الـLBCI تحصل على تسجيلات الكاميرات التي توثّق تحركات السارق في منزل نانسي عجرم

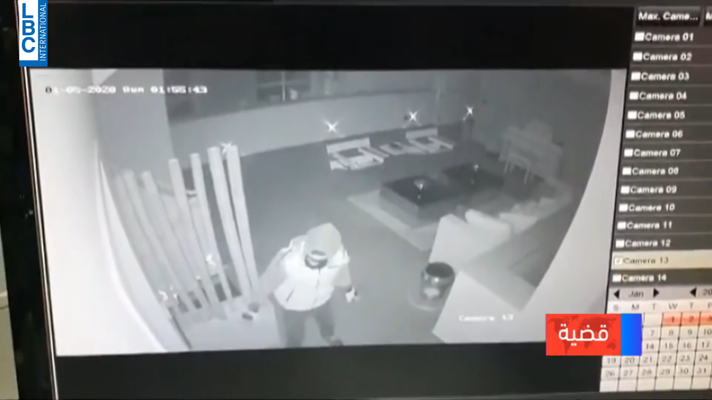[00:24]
الهاشم لناحية قتل السارق السوري ميم حاق ميم الذي اقتحم منزله بهدف السرقة منتصف ليل السبت الأحد كان دفاعاً مشروعاً عن النفس ولأن فادي
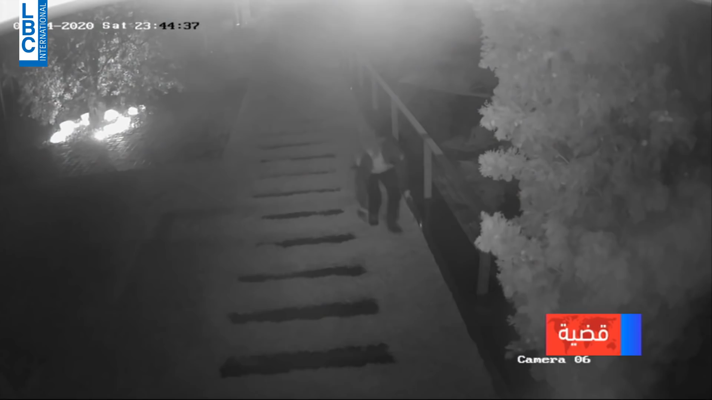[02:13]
تسجيلات كاميرات المراقبة كاملة والتي تظهر كيف تسلل السارق إلى
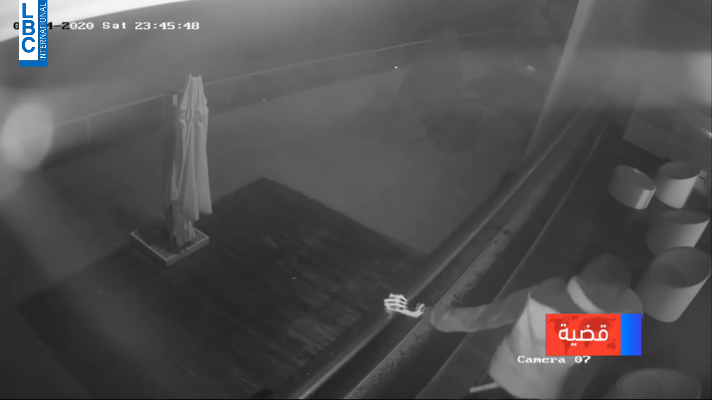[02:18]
منزل العائلة وكيف انتظر على الشرفة قبل دخوله أما اللحظات التي هدد
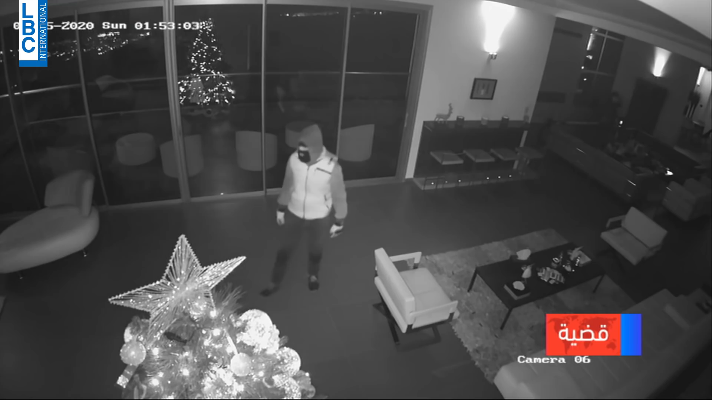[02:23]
فيها الهاشم فهي غير مصورة كون التهديد حصل في غرفة النوم حيث لا كاميرا للمراقبة ترجمة نانسي قنقر